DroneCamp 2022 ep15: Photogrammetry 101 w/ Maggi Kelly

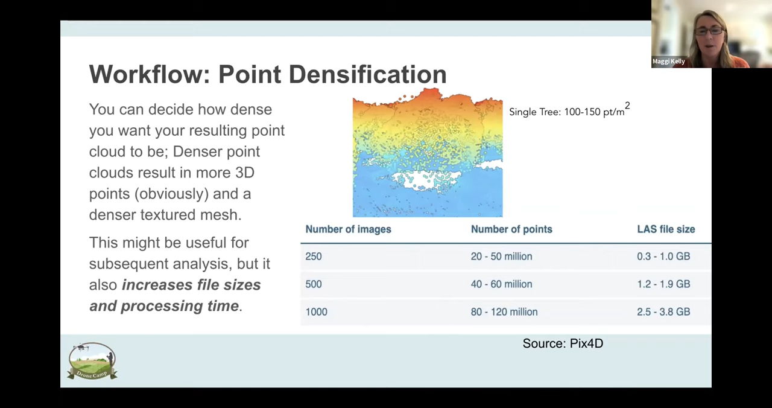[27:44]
And so you getting pretty dense, um, points per square meter. This is, you know, you can densify between a hundred to 150 points per square meter in this particular case. And that's way more than air aerial LIDAR will give you. It's not as much as terrestrial LIDAR will give you, but it's still pretty dense. From that point cloud, you can create these digital surface models and digital terrain model.
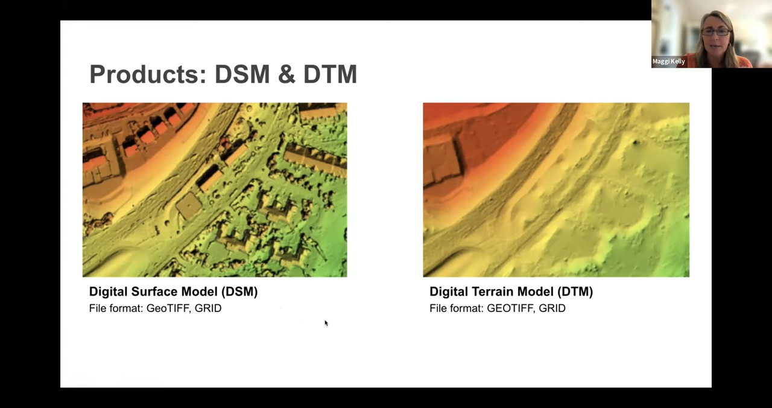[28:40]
It's the first, really the first return if analogous to, to LIDAR. And so, uh, these are typically raster products, geotiffs or grids, and, um, they're an automatic product of this workflow as is the textured mesh. It's a triangulation of the densified point cloud, and it has texture, um, mapped back on to its surface. And there's lots of different, um, file formats that these things, uh, will come in.
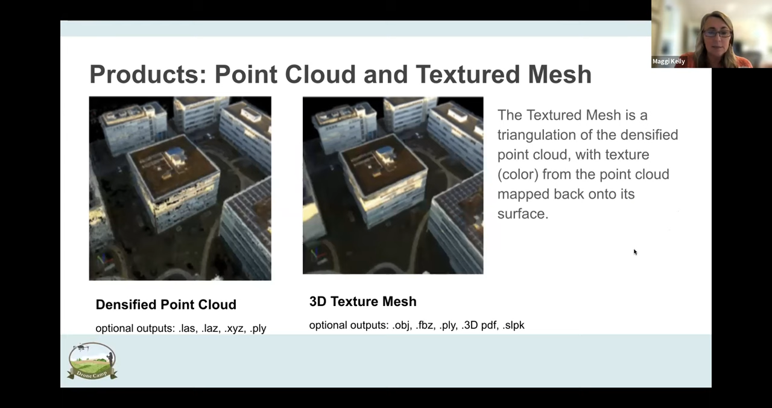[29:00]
An important next, um, step sort of the bottom of that workflow is creating your orthomosaic.